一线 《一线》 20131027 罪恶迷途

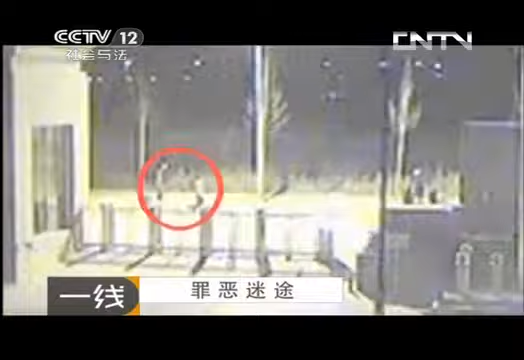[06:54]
看到前面两个人再次回头等待两人也合力将箱子搬上人行道朝前走